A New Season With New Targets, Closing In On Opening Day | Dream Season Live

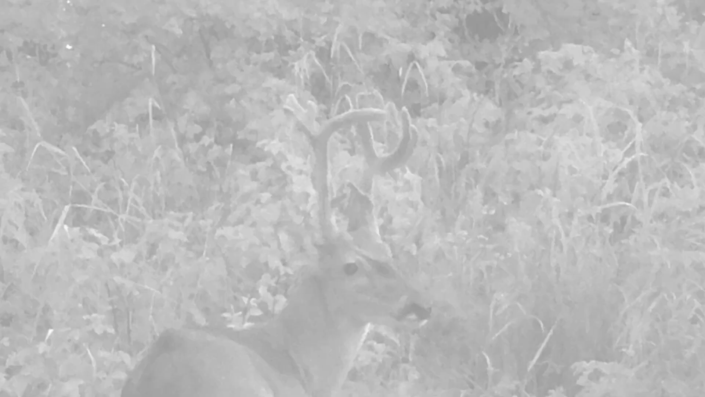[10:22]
One other really unique deer on that farm is a buck we call Gimpy and I just pulled cards last week and he had showed up. So that's what we have going.